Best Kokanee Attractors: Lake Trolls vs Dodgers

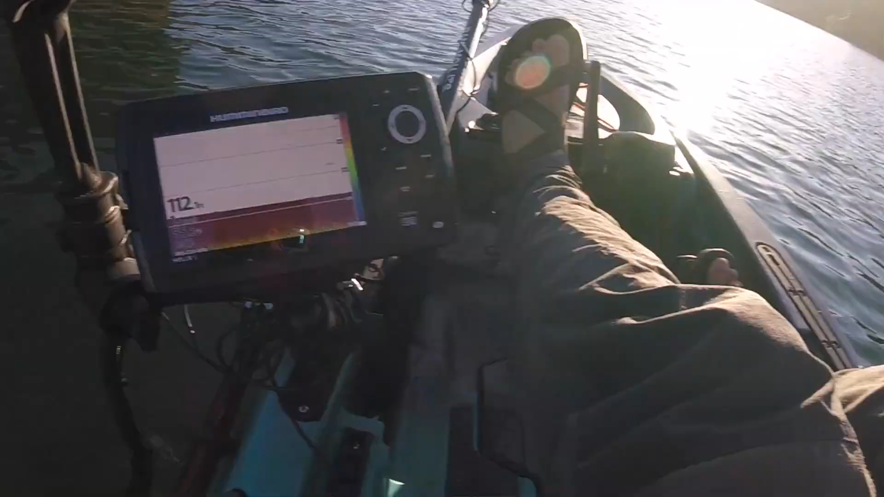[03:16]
A lot of people have asked me what kokanee looked like on the graph and you see here
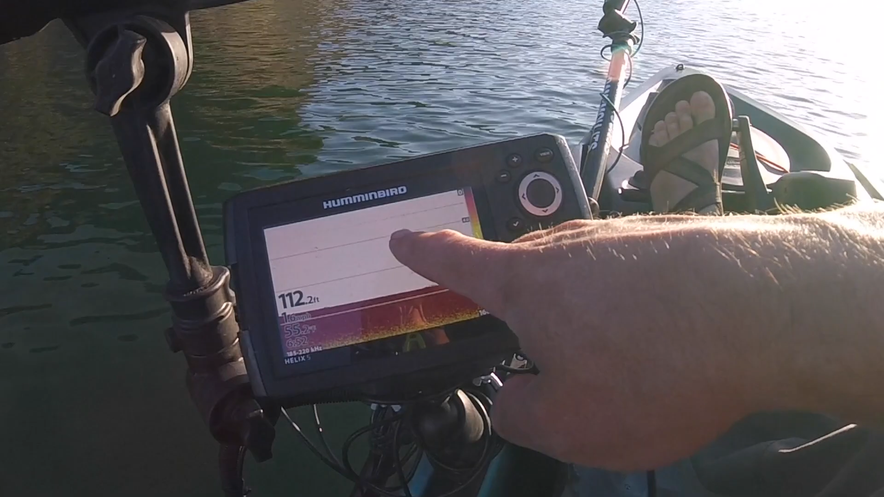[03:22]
On screen: depth 112.2 ft
there's probably one or two fish there catching some fish on the edge of the cone. Here's quite a number of fish down here at 60 feet.
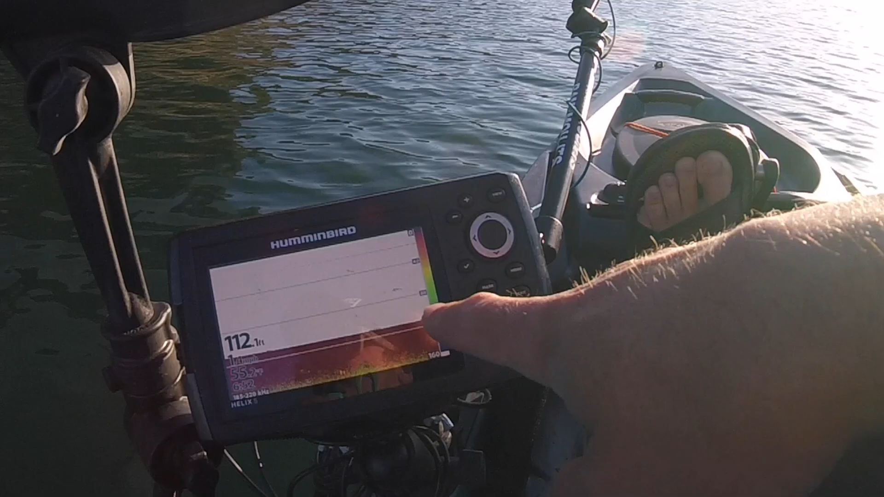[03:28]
On screen: depth 112.1 ft
So that's what they'll show up like if there's a dense school it'll be more of a darker blob but
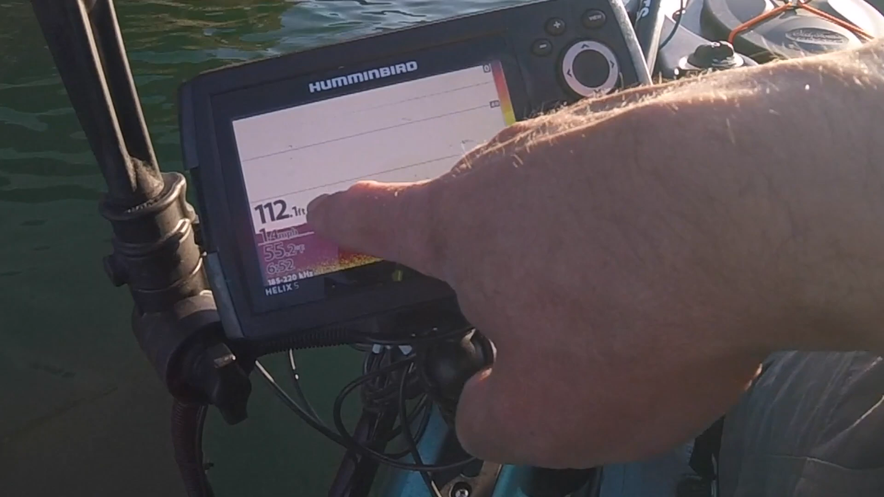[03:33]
just this is pretty typical scattered marks of kokanee.